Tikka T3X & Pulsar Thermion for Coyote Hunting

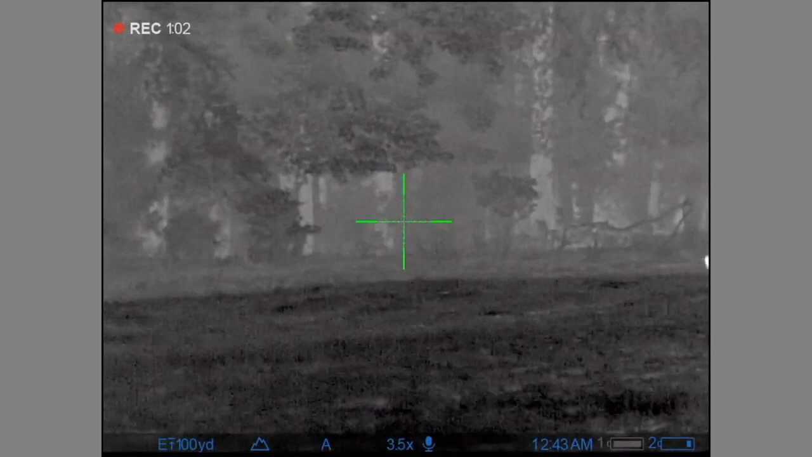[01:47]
Okay, here we are on our first coyote hunting adventure with the Tikka 223. I have a Pulsar Thermion XQ50 mounted on it. We're loaded up with Hornaday 55 grain VMAX. And we have a coyote coming in. He came from about a quarter of a mile away, all the way across this cornfield.
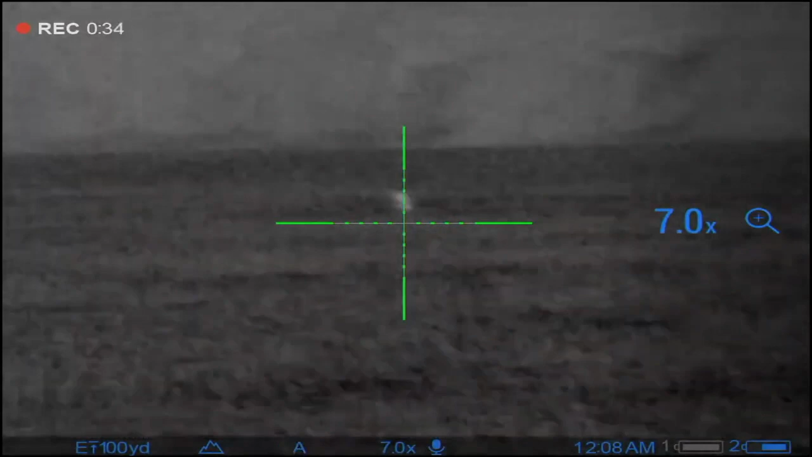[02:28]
He zigzagged his way in, then he started working downwind. And I was afraid he was going to smell me before I actually got a shot at him.